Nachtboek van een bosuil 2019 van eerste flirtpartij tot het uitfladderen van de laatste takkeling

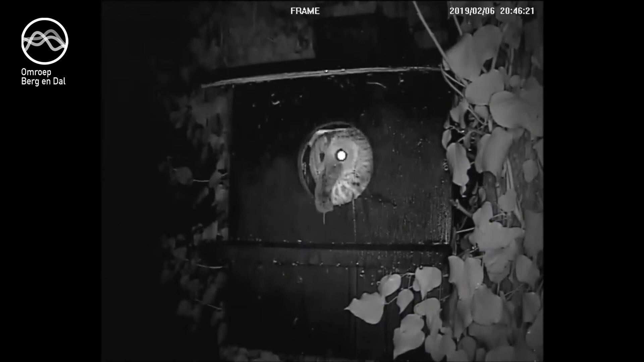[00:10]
Boshuilen beginnen vroeg met hun territoriumgedrag. Als wij Sinterklaas vieren hoor je vaak al het bekende oehoe geluid van de boshuil. Terwijl veel vogels in het zuiden overwinteren, begint voor de boshuil in Groesbeek in februari al het broedseizoen.
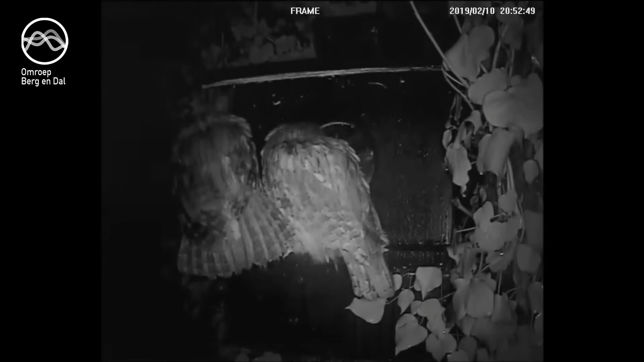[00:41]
Dit doet ze dan ook regelmatig en soms ook langdurig. De boshuil zal pas beginnen te broeden als ze bijna alle eieren gelegd heeft. En deze eieren komen vrijwel tegelijkertijd uit. Je ziet hier het mannetje links en het vrouwtje rechts. En een beetje gekibbel, niks menselijks, is ze vreemd. Nu zijn er vier eieren gelegd en het ziet ernaar uit dat het hierbij zal blijven. Het vrouwtje begint nu aan een marathon. Ze zal ongeveer 30 dagen broeden voordat de eerste uilskuiken zichtbaar zijn.
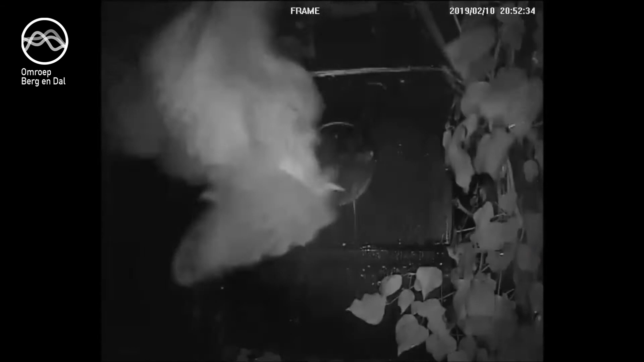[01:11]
Ze zit vele uren per dag op de eieren en verlaat het nest alleen om braakballen en ontlasting kwijt te raken. Alleen het vrouwtje broedt de eieren uit.
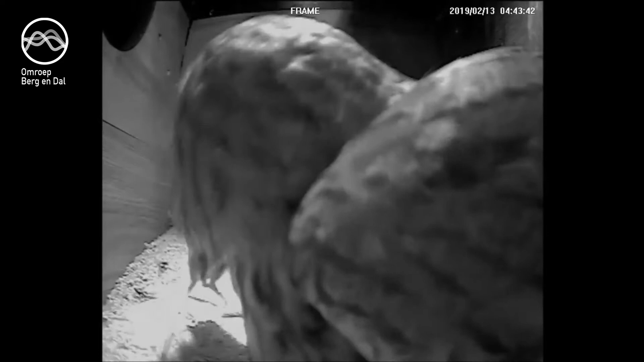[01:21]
Het mannetje voort het voedsel aan en vaak zijn dat muizen en soms ook een vogel.
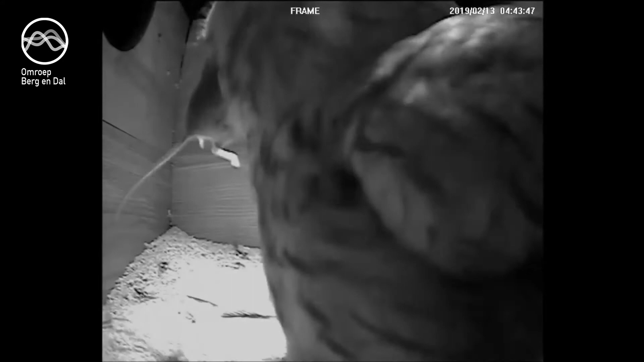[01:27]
Smullen met huid en haar en het staartje bewijnt ze voor het laatst.
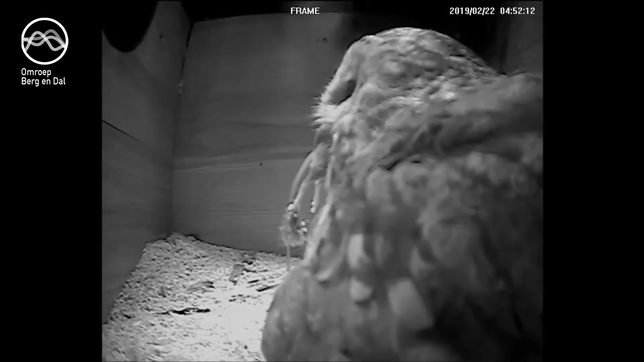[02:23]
En ja, ze vindt de muizen nog steeds lekker. Het is inmiddels 22 dagen geleden dat het eerste ei gelegd is.
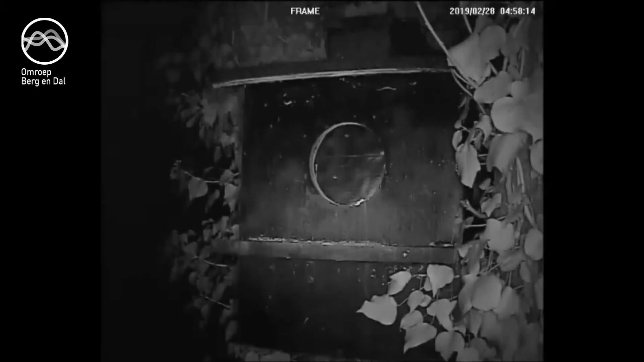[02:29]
De bosuil is meestal in de schema en in de nacht actief, dus filmen we met infrarood. Dat is ook de reden dat de beelden vaak zwart-wit zijn. Maar overdag valt er soms wat zonlicht door de invliegopening. En kunnen we kleurenbeelden maken. Het vrouwtje is overdag veel aan het rusten, besteedt veel zorg aan haar veren, en koestert haar eieren met heel veel moederlijke zorg.
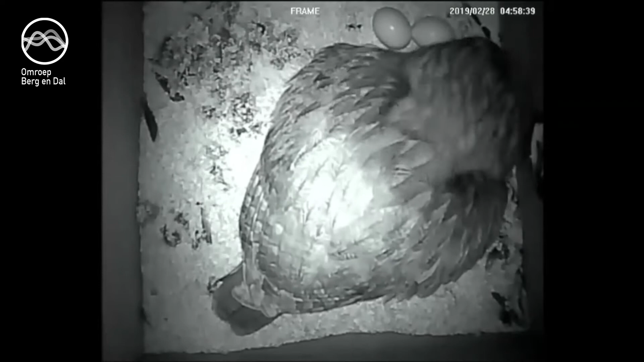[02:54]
Deze fase kenmerkt zich door rust en geduld. Even de cijfers op een rij op 7 maart. 29 dagen geleden is het eerste ei gelegd.
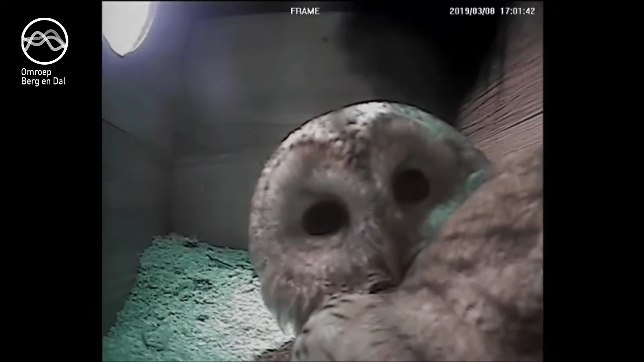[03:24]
Het vrouwtje in dit territorium was behoorlijk op leeftijd, maar wilde nog geen plaats maken voor haar rivalen. Dit jaar is ze niet meer in de kast verschenen en maken we kennis met het nieuwe vrouwtje. Ze is best een oogvlieger om al eens meteen vijf eieren te produceren. Bosuilen lijken soms vrij forse vogels, maar onder de enorme hoeveelheid veren bevindt zich eigenlijk een kleine vogel. Het gewicht van de volwassen bosuilen is 400 tot 550 gram en het vrouwtje weegt het zwaarste.
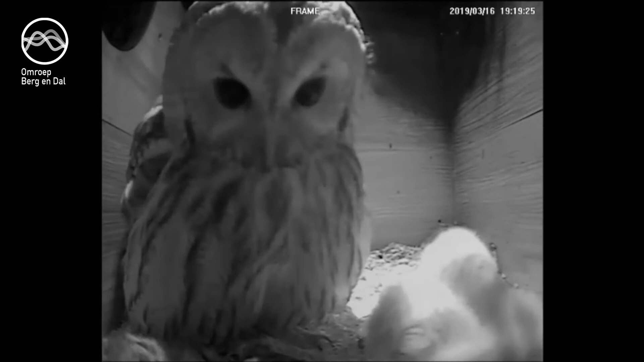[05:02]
Verbaasd kijkt hij om zich heen als ze niet toehappen. Zonder gevoel voor verhoudingen probeert hij het nog een keer en slaat ze nog net niet met de muis om de oren. De mythe van de wijze uil gaat niet op voor dit mannetje. Hij is in een bepaald opzicht een echte klungel, maar tegelijkertijd ook een toppredator. Ik ben fan van hem. We zijn niet op Antarctica, maar nog steeds in de uilenkast. De drie uilskuikers zitten dicht tegen elkaar,
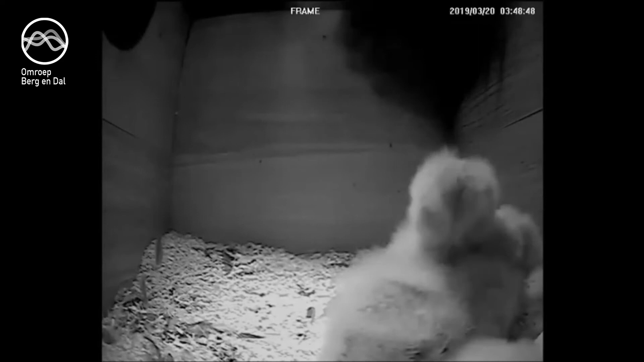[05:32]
lekker warm en zo kunnen ze een beetje rechtop zitten zonder om te vallen. Dan opeens zie ik rechtsonder een vierde kopje. We hebben een nakomertje, maar liefst negen dagen later geboren.
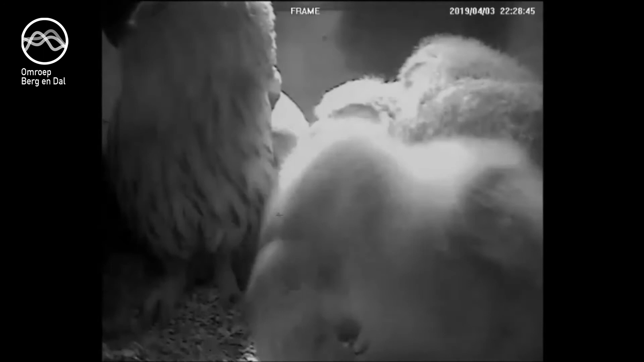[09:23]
Hij heeft een flinke muis en de nakomer heeft trek. De muis wordt helemaal opgegeten, ook al denk je soms dat het niet past.
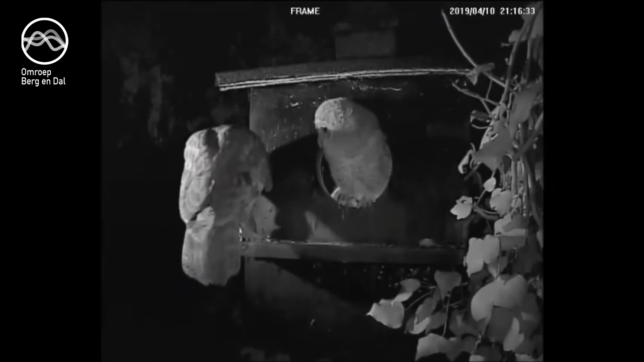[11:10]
Ze houdt hem een lokketieske voor. In ons dialect betekent lokken, lokken. En in dit geval is het tieske de muis. De takkeling is nu 31 dagen oud en gaat er nog niet in mee. De honger is niet groot genoeg om het nest te verlaten. Eerst maar eens wennen aan de nieuwe wereld. Mooi zichtbaar en veilig vanuit het vlieggat van de nestkast. Een hoop gefladder en het eerste uitstapje is een feit. De takkeling ziet voor het eerst een andere wereld. Naar beneden kijkend twee totaal andere wezens op vier poten.
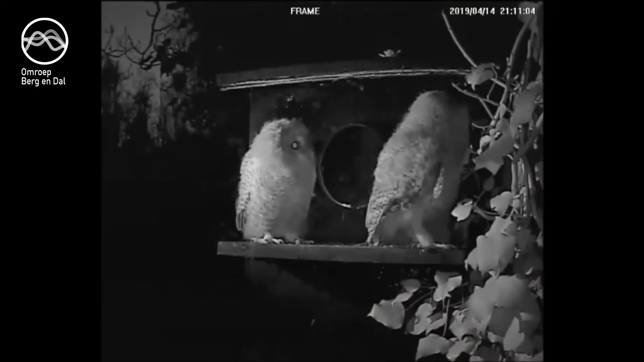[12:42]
Vast besloten vertrekt de tweede takkeling. De ander is nog niet zo ver. En hij gaat op de hoek van de ketvalk zitten slapen. Ondertussen wordt de nakomen niet vergeten. Heel bewust wordt hij nog gevoerd. Onze slapen wordt hier wakker van. Reageert even, maar valt weer in slaap. De takkeling heeft bijna een uur op het hoekje van de ketvalk zitten slapen. Als hij wakker wordt, maakt hij een misstap en stort een paar meter naar beneden. Dit moet bijna wel een mannetje zijn. Maar gelukkig, hij komt op een tak terecht.
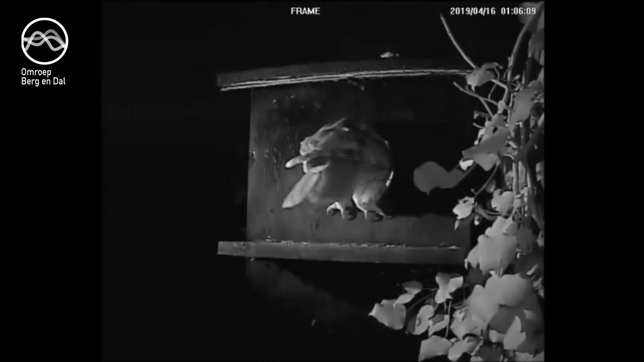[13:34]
Onze nakomer is inmiddels 28 dagen oud en krijgt voldoende te eten. De veren groeien door en krijgen steeds meer tekening en kleur. Het verenpak lijkt een te groot harnas, maar zit heerlijk warm tijdens koude nachten. Hij heeft voldoende ruimte voor vliegoefeningen en is daar ook druk mee bezig. De voorbereiding van vertrekt deze nacht? We weten het morgen. Er gebeuren op dit moment geen spectaculaire dingen bij de nakomer. Vandaar een filmpje uit de oude doos. De kwaliteit van de camera was toen een stuk minder, maar de situatie is hilarisch en dat wil ik nog even graag met jullie delen.
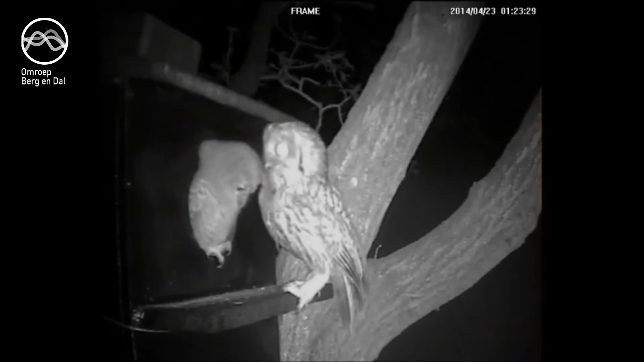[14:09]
De takkeling in de vliegopening is 31 dagen oud en staat bol van het eten. Als je in de vliegopening zit, word je als eerste gevoerd. De jongen in de kast komen pas aan bod als deze uil tot de nok toe vol zit. In de kast bedelen de andere uilen om voedsel, wat in ruime mate voorhanden is.
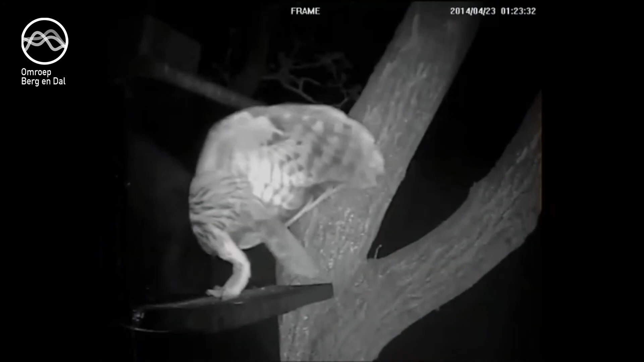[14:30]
Probleem echter, de ingang is geblokkeerd, maar uiteindelijk duwt het vrouwtje de takkeling naar binnen en kunnen de anderen gevoerd worden. Op dat moment gaat deze eigenwijze uil weer in de vliegopening zitten en wil het vrouwtje naar buiten. Dat levert hilarische beelden op.
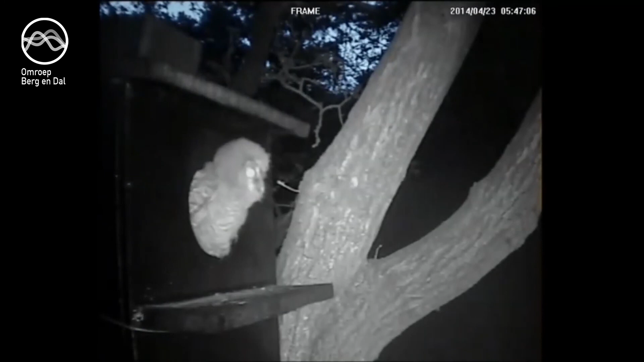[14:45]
Je ziet de takkeling elke dag sterker worden. De dag duurt lang, want er is weinig activiteit. Bij schemer wordt de nakoma actief. De takkeling staat te popelen om contact te krijgen met de oudere uilen. Afgelopen nacht zijn er maar liefst vier muizen naar binnen gewerkt. De enige beperking nu is dat ze de hoge stap naar de vliegopening nog moet maken. En dit zal niet lang meer duren. Om kwart voor twee en na precies 456 muizen gaan we het bos-uilen-nachtboek sluiten.
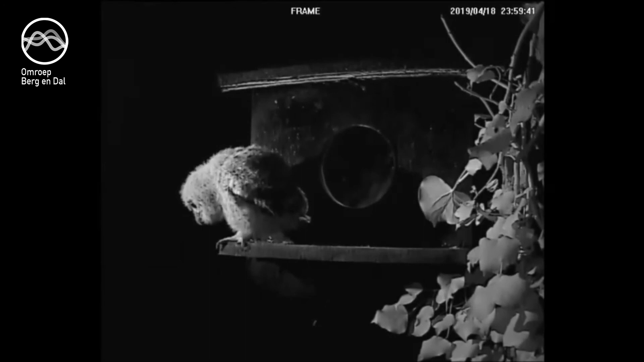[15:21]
Deze takkeling vindt de vliegopening en stapt vrij snel op de ketwalk. Daar verblijft hij een tijdje, tot de misstap. Hij probeert zich in veiligheid te brengen met zijn snavel.
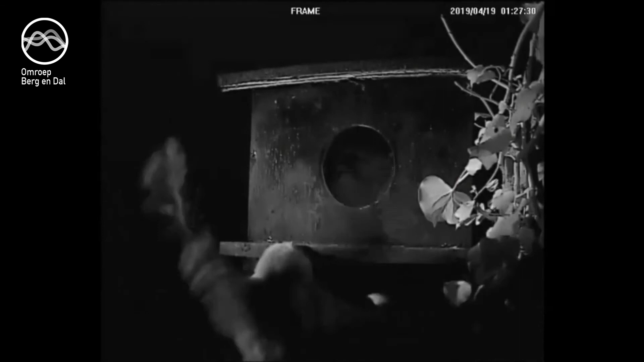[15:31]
Maar dat lukt niet. Hij hangt op de kop en blijft zo ongeveer een half uur hangen. De vermoeidheid gaat toeslaan. Niet opgeven. Nog met één poot?
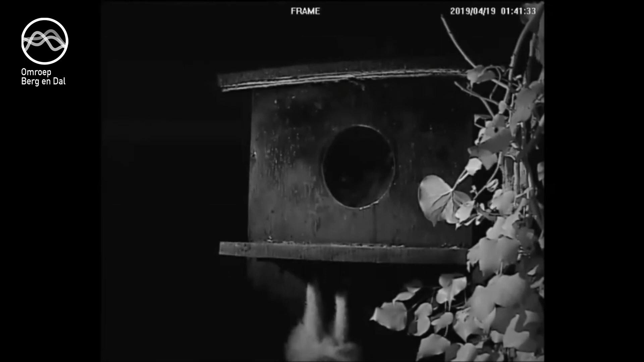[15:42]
Nee, hij stort naar beneden. Overigens maar 20 centimeter.